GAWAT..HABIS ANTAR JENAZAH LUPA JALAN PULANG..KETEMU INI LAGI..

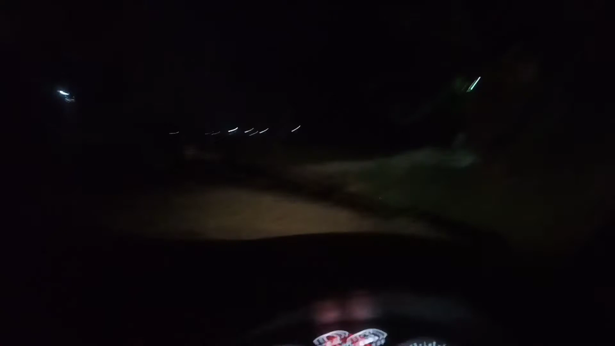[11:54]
Kesasar repotnya kita nggak bisa tanya siapa-siapa, jadi benar-benar harus fokus ya dengan mengingat-ingat jalannya.
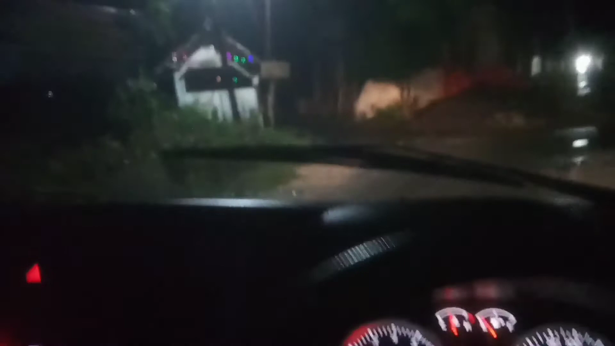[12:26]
Benar ya. Oh ini keliru, kita ambil kanan ya.
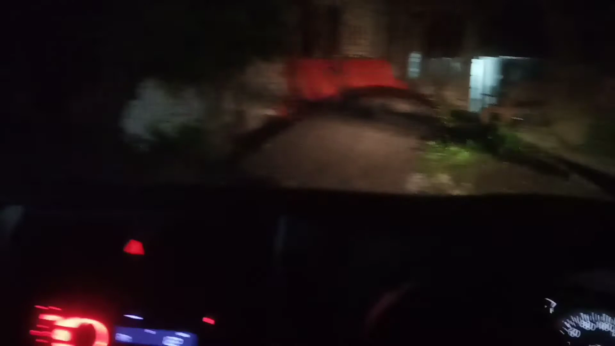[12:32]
Kemana ini?
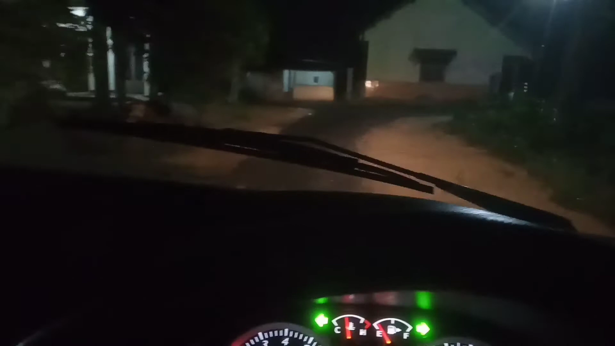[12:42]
Kiri penganan, kiri penganan.
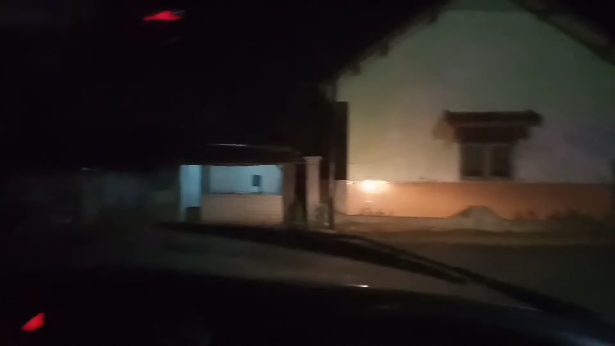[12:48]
Yap, keliru jalannya ini. Kita mundur ya, keliru jalannya.
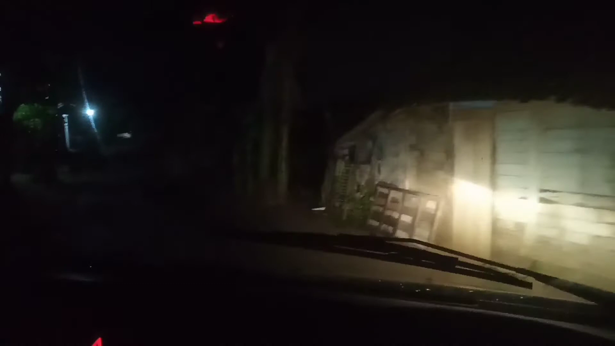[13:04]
Nah, bisa tanya siapa-siapa, nggak ada orang. Ambil kanan ya.
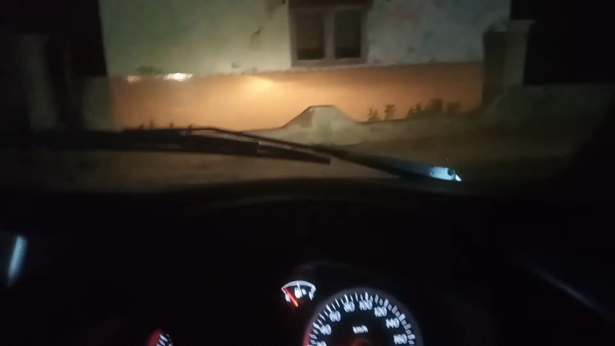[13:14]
ya ini benar ya, kayaknya sih benar, insya Allah benar. Lanjut perjalanan.
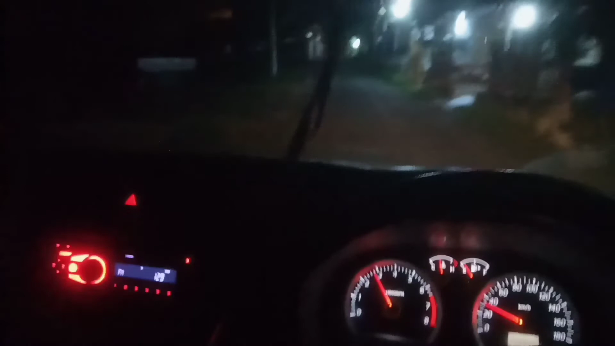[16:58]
bisa ketemu jalan raya, bisa kembali balik ke rumah sakit ya. Ini ya depan itu jalan raya ya. Oke, kita ketemu ke jalan rayanya. Nah ini jalan raya.
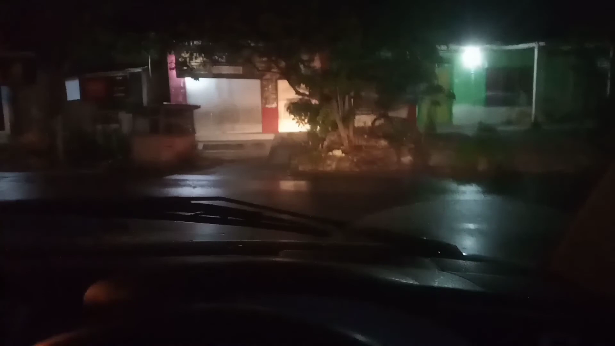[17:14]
Jadi jalannya sudah benar tadi ya, meskipun nyasar-nyasar.